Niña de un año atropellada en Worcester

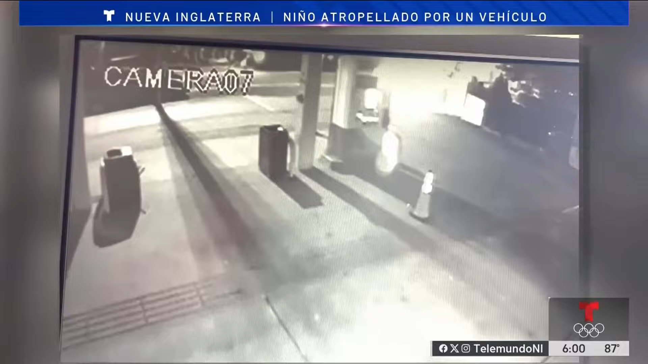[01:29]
Este video de vigilancia exclusivo muestra el momento exacto cuando la menor es impactada por el vehículo, luego de correr hacia la concurrida calle.